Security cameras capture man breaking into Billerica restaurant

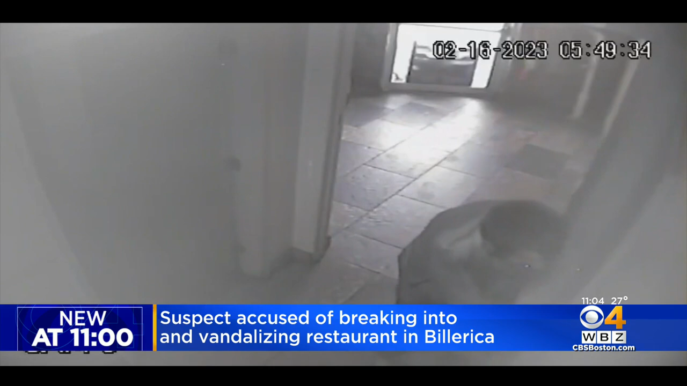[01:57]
DUSTY FOOTPRINTS LED THEM STRAIGHT TO THE APARTMENT NEXT DOOR, WHERE POLICE ARRESTED 33-YEAR- OLD MICHAEL NALT.